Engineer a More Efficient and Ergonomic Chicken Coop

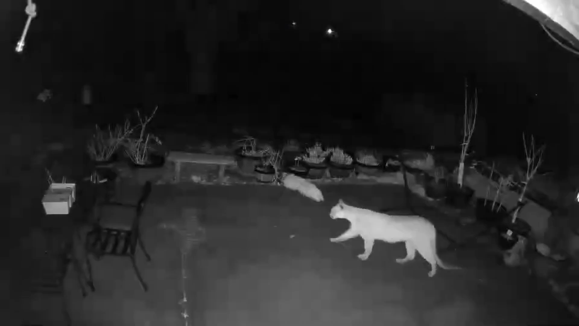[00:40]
mountain lions that will all come at night but they don't come around during the day.
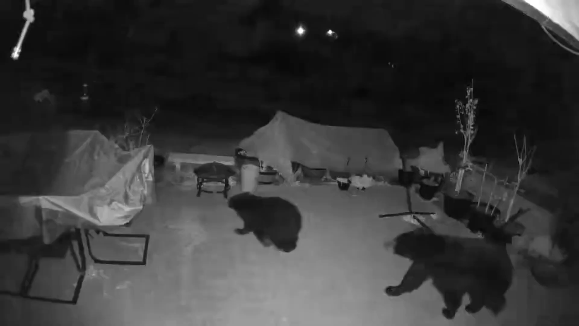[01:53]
If bears want to get in, I don't care what you build it out of.
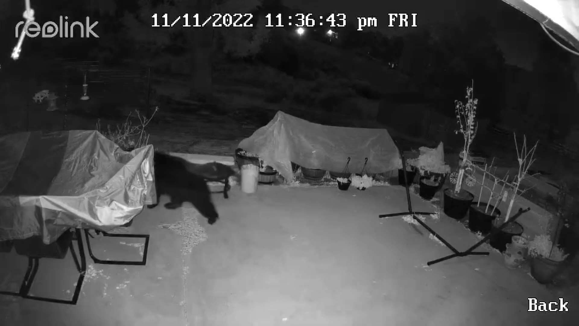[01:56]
They're going to get in. Only thing that's going to keep a bear out is electricity.